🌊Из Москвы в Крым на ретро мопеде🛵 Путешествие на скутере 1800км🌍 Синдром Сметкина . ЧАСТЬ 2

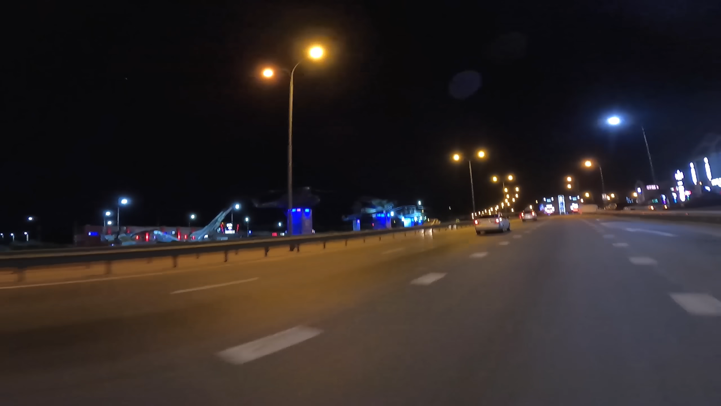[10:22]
А Каменск-Шахтинский хорош. Ну что, это моя обочина. За ней дорога. Здесь были кусочки.